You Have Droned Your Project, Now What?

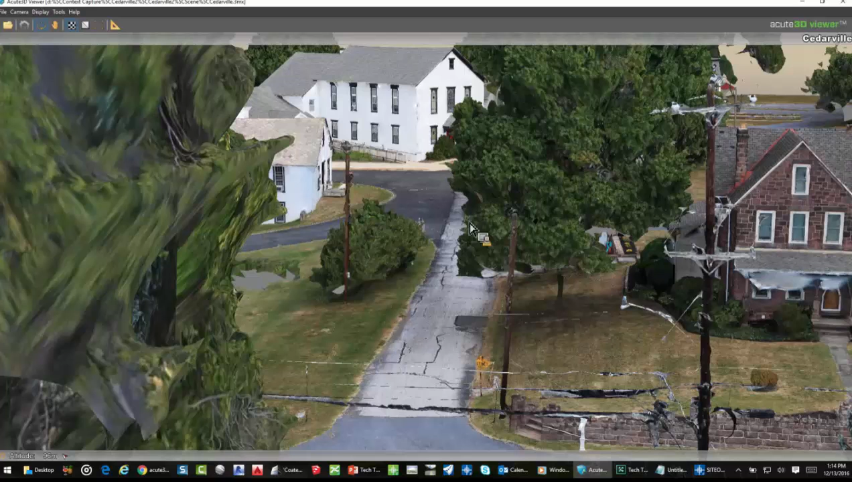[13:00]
If you notice when I roll out, and then this was not a big one, so it doesn't get resolution stays fairly high, but your resolution can change.
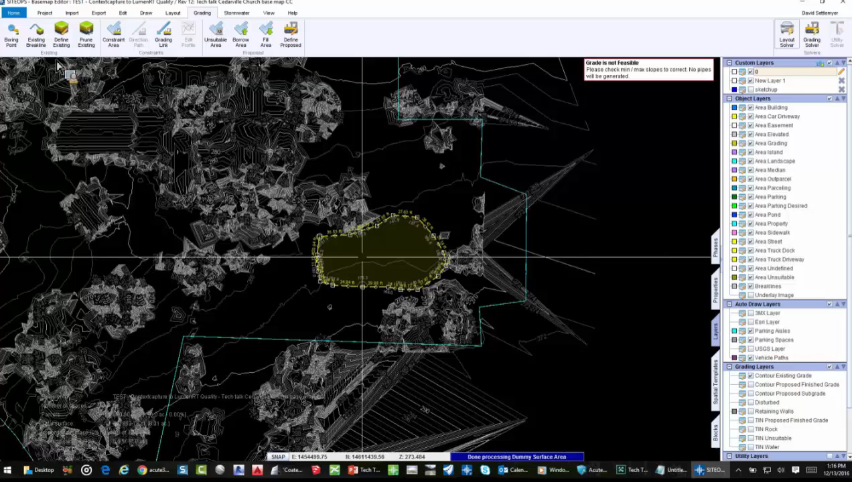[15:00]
So what you would do is you would spend a few minutes and you would go through a model and you would cut out areas that don't need to be there. And the beauty is by cutting them out,
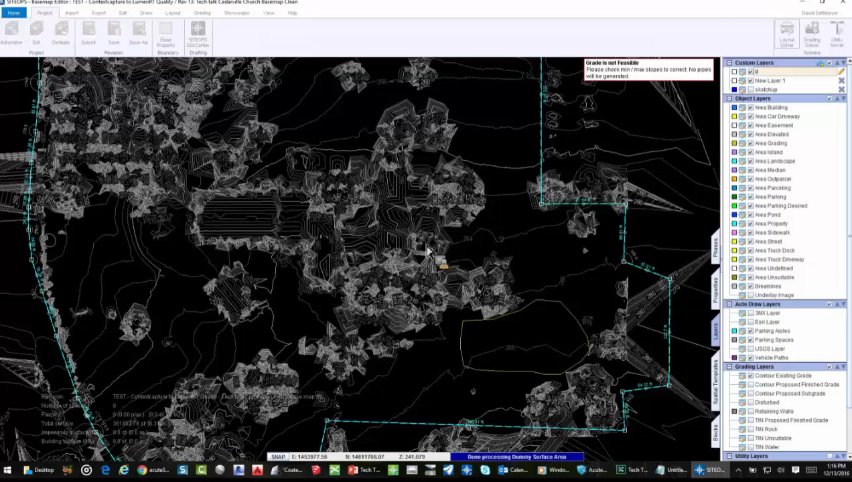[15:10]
Scytops will go in and interpolate them and come up with a design. So here's that same one, but I have a bunch of areas on there. Once it loads up, it's going to go in and say, you know what, there's areas here that need to be revised and I'm going to revise them. And you can see it's just downloading the information along the bottom, take just a second. But imagine I can go in and clean my data up.
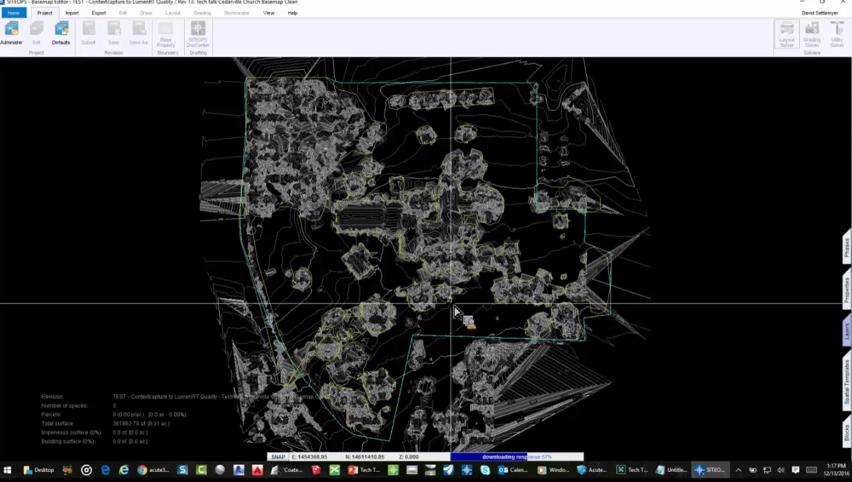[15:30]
This takes again five or ten minutes and that topo looks way better, a lot more realistic. I could probably spend more time making it look even better.
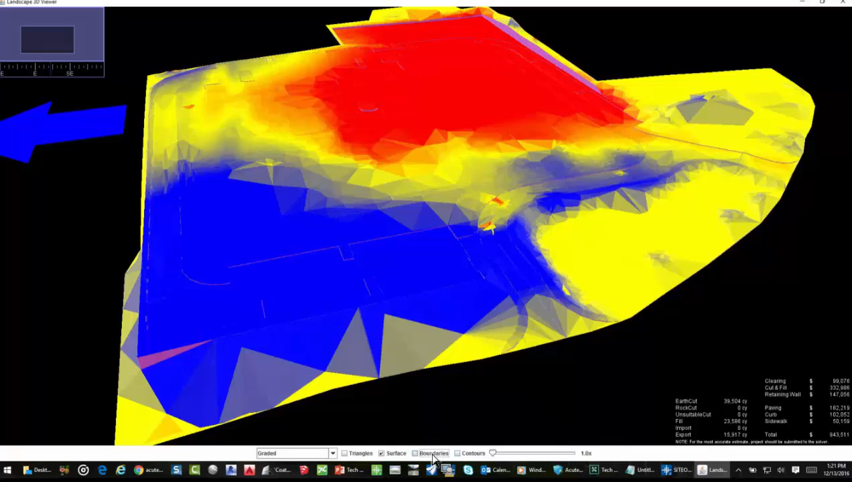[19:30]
Yellow means little to no elevation change depending on the severity of the color change. The magenta that you see across the sort of northeast corner and there on the southwest. I'll roll it down and see a little bit more. Those are retaining walls. Lower right, we can actually see the budget. And you see now I have $140,000 worth of retaining walls because I took a site that we're only using a small portion of and we're trying to use as much as possible to make a bigger church because it's growing.
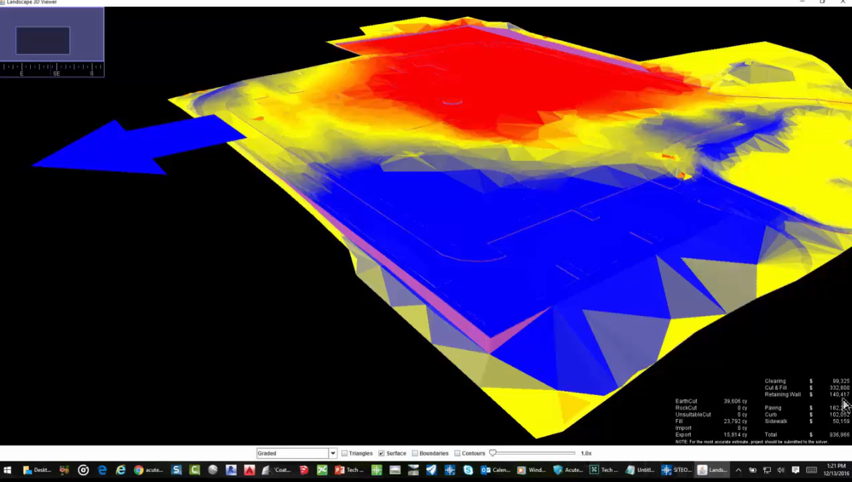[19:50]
So we need to push the extent of the project out. And they can even come in, start seeing the parking lots, the sidewalks, the own street parking, turn on the contours.